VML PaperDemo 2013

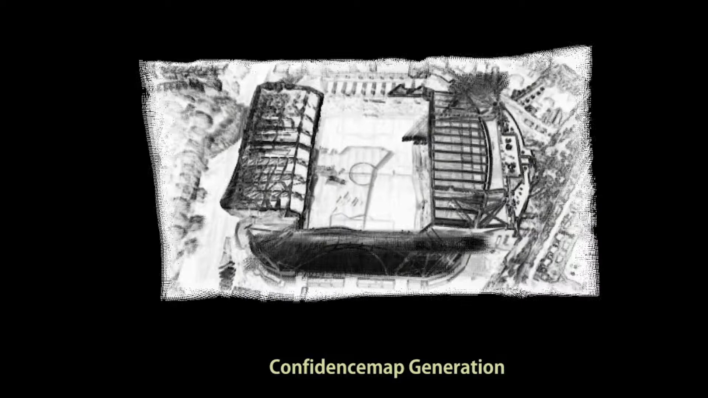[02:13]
Based on the panoramic image, we create a confidence map to evaluate the reliability of the generated panoramic image. A user can scribble on this single panoramic image to specify depth information.